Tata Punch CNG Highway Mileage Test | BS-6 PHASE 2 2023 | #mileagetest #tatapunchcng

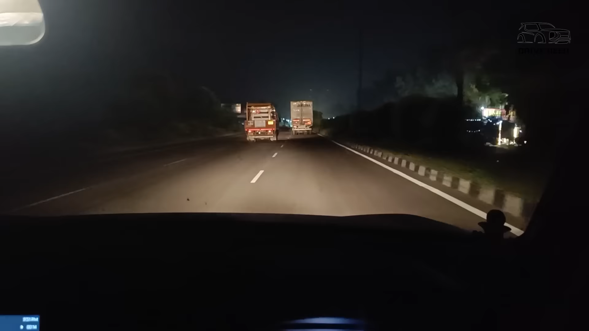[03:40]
ये हाईवे पे चल रही है, ये इसका लो बीम है और ये इसका हाई बीम है, मतलब ओके थ्रू है, इतना ज़्यादा कुछ खास नहीं है।